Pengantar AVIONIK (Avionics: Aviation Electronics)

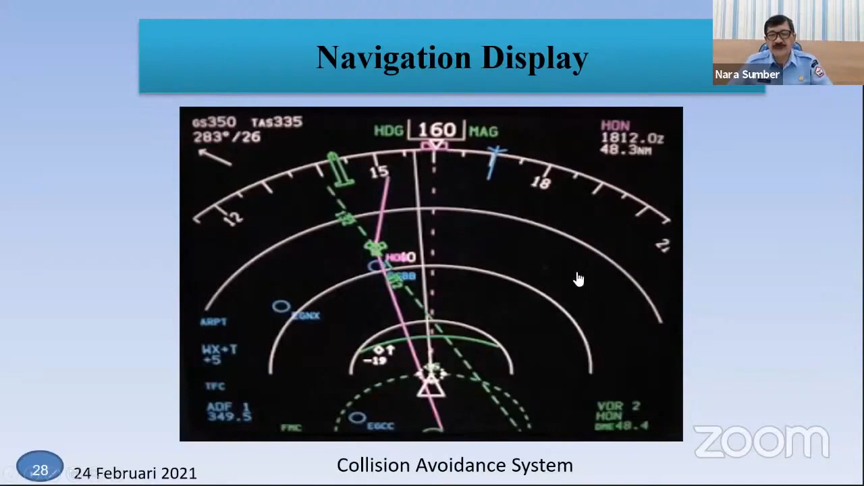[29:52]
Menuju Kemana Kita Tahu Jadi Tracknya Kita Tahu Sehingga Kita Harus Menghindar Walaupun Kita Sudah Lengkapi Dengan Peralatan Peralatan Tadi Untuk Menghindar Tapi Kita Bisa Melihat Di Navigation Display Ini Berikutnya Bisa Kita Lihat Juga Di Weather Radar Kalau Misalnya Ada Cuaca Jelek Awan Yang Berbentuk Magenta Yaitu